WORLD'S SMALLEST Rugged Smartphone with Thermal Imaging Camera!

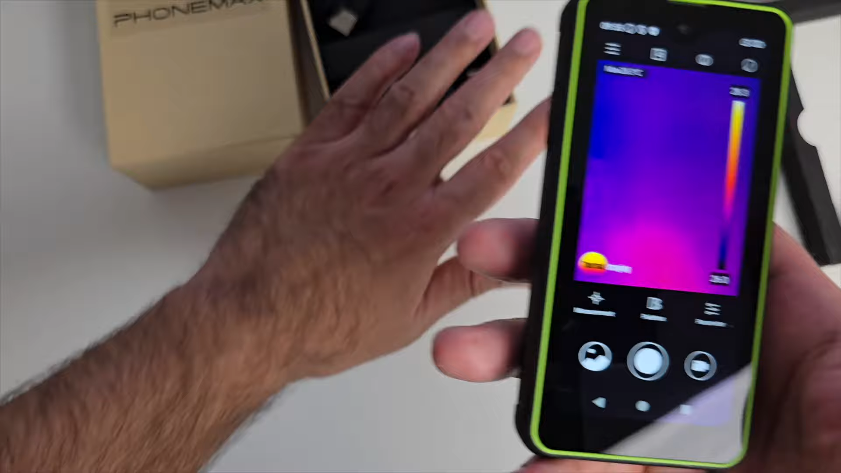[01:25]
hand in the way that will be a heat source and it tells you what temperature the heat is
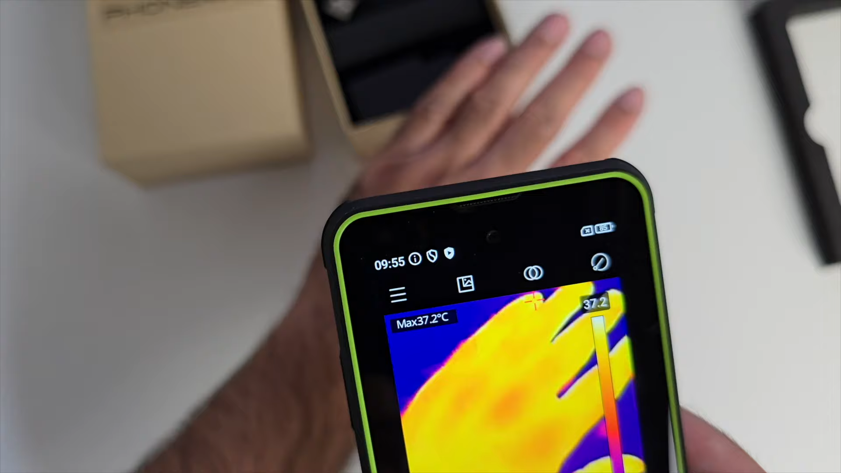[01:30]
On screen: max 37.2°C
37.2 i'm actually a bit ill right now so my temperature is going to show a little bit
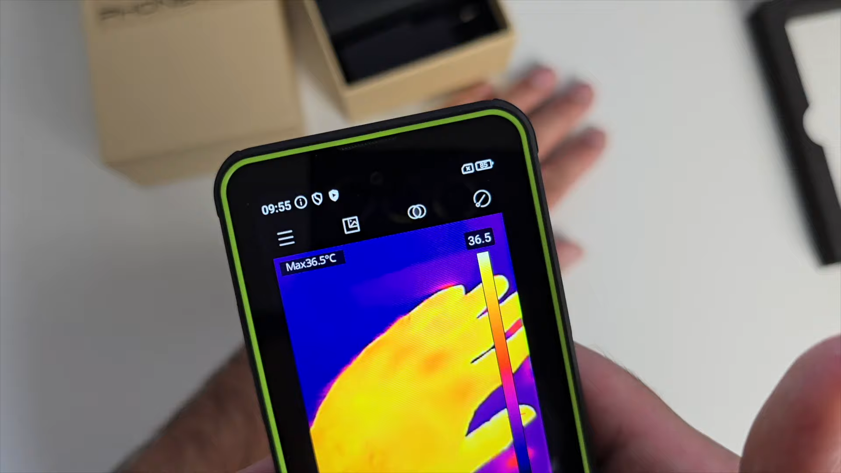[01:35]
On screen: max 36.5°C
more than it should be but you can see this is working wow look at that you can see the heat points and
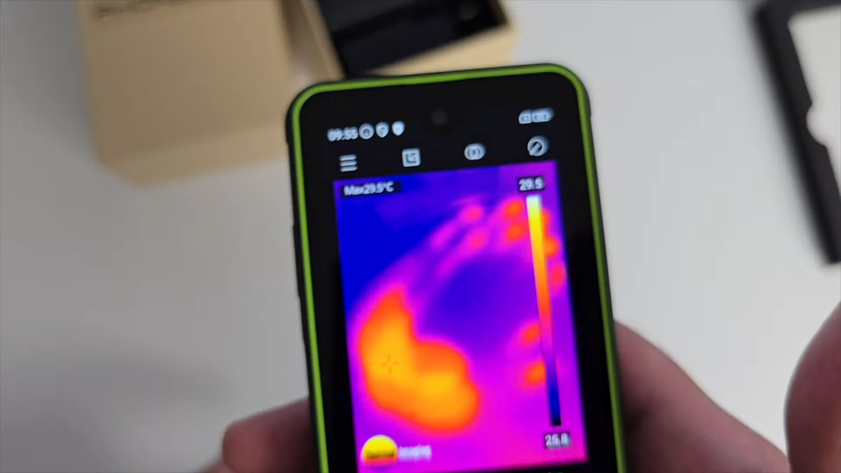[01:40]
you can see the areas i've touched as well which has contributed to a bit of heat on that table
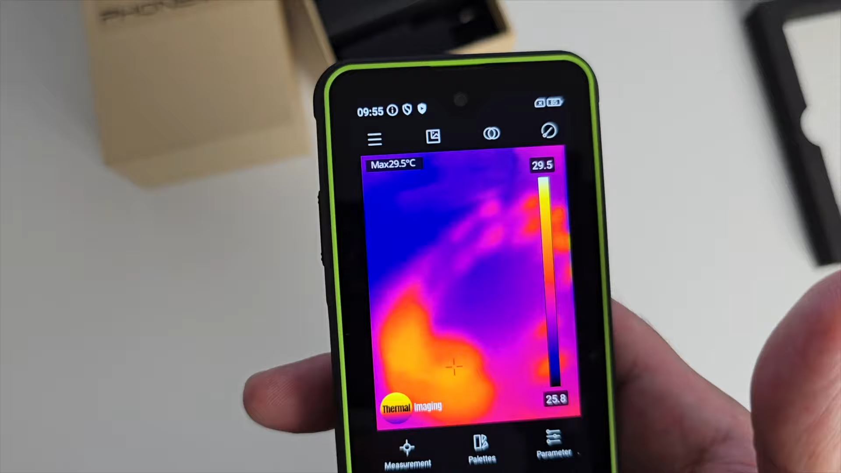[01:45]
On screen: max 29.5°C
so this thermal imaging camera can observe distances up to 1000 meters
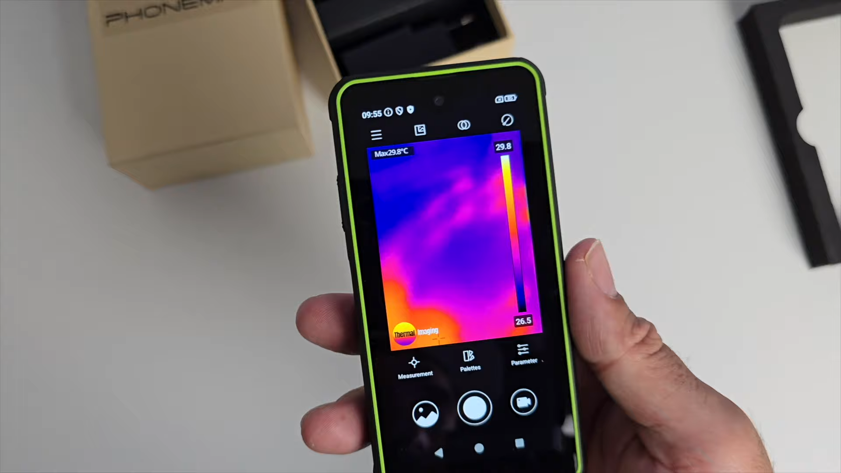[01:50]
On screen: max 29.8°C
that is absolutely outrageous and you can you can take pictures and videos of the results as well and video wise